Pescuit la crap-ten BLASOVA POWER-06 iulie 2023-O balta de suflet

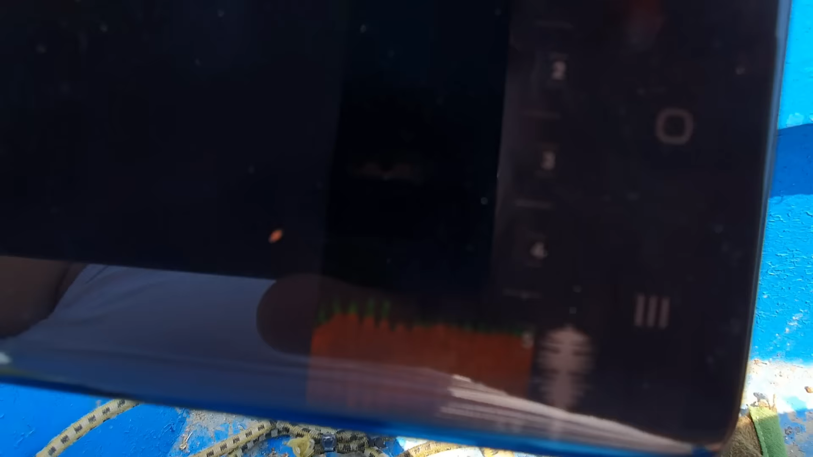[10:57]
Nu știu dacă se vede. Deci aici pe fund avem așa.
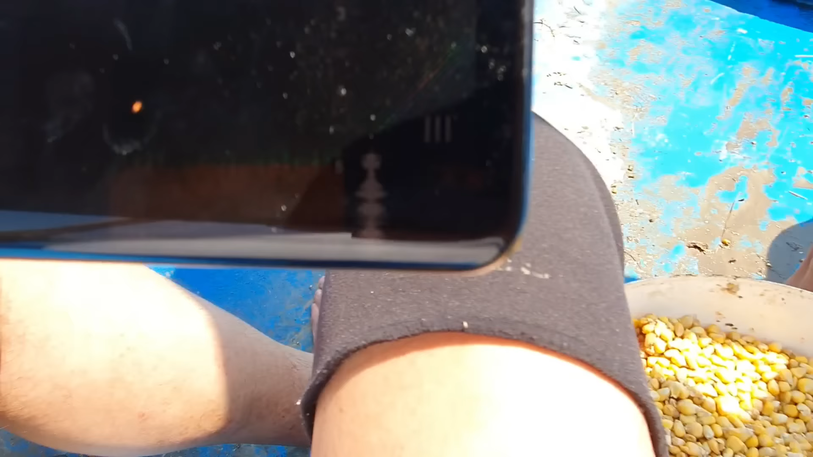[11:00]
Deja...
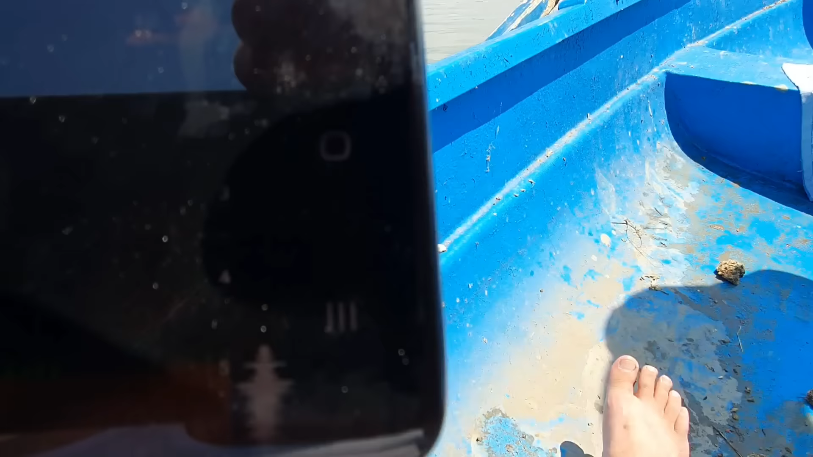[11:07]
Mamă, gata, deja a început să bubuie sonarul. Uite, se vede.
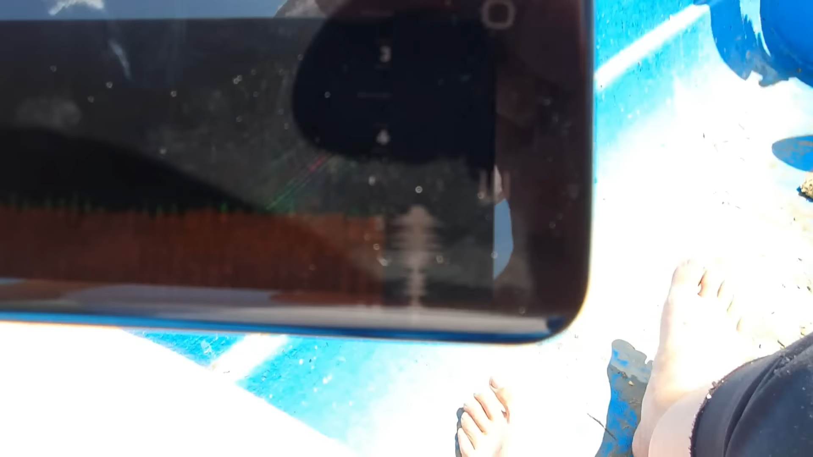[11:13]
Gicuță și adâncimea aici e 4,9 metri, 5 metri. Și acum a fost un prag, a crescut la 5,5. 5,7.
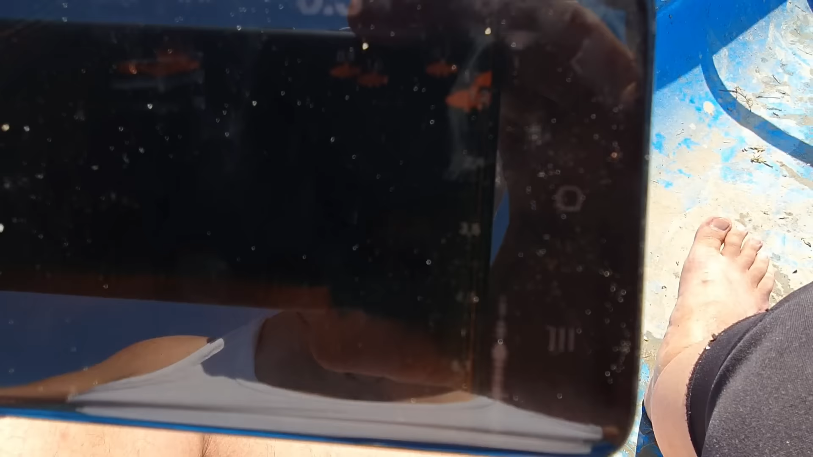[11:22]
Aici e pragul acela care vorbim noi. Ia uitați-vă, Blasul face că n-are pește, nu prinzi. Ce vorbești, mă? Trebuie să știi să-i prinzi.
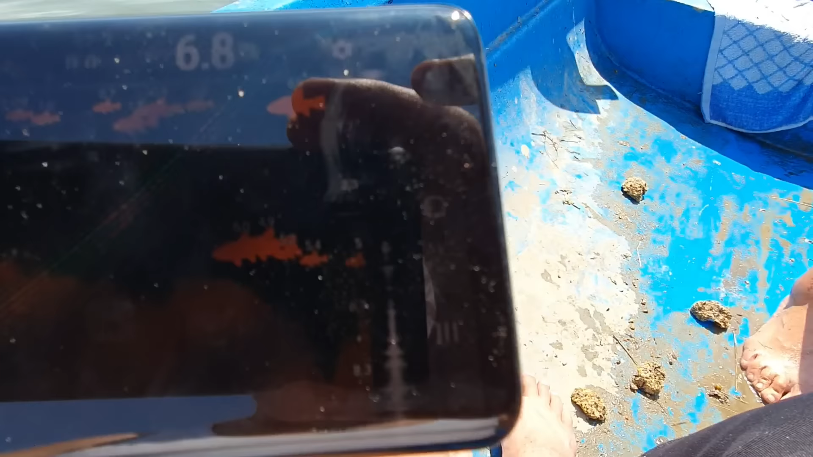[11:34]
Te ajut cu ceva?
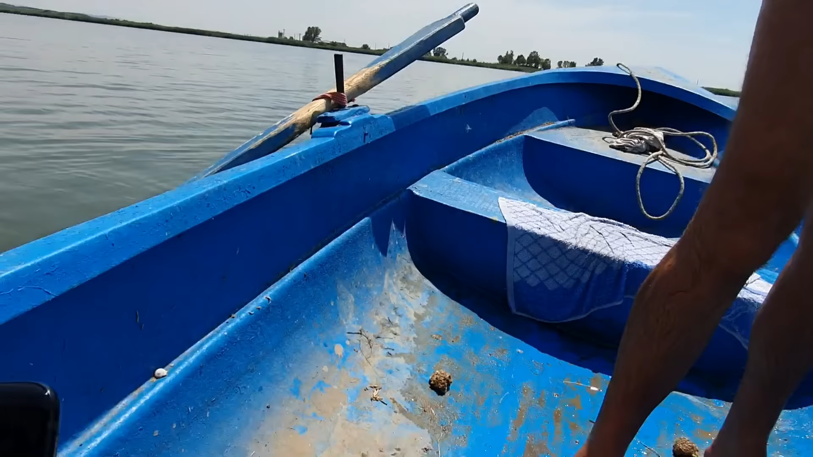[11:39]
Ce? Vezi că sunt și pe fund și e prag aici. Aici lasă-le.
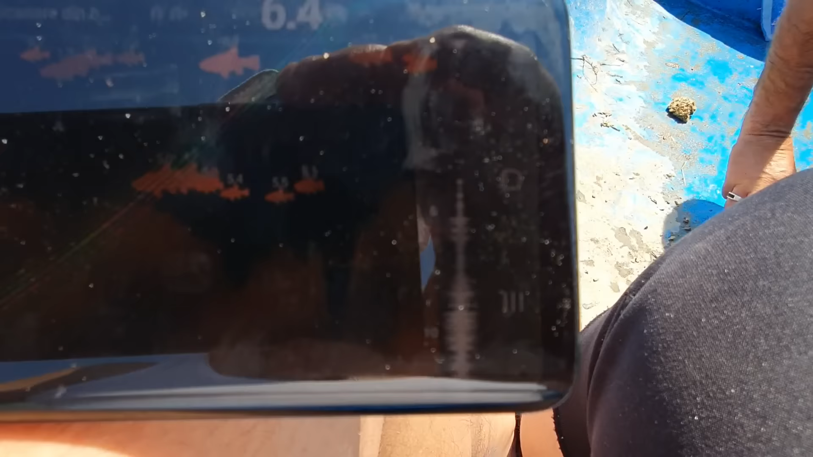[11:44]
Aici e puf. Știu dacă vedeți voi, oameni buni, dar ia uitați-vă și voi ce e acolo.
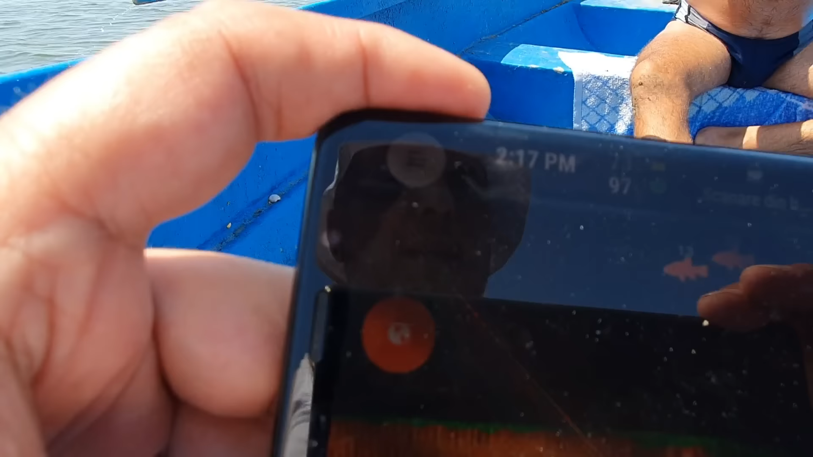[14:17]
Wow, și sunt pe fund o grămadă. Aici e belea.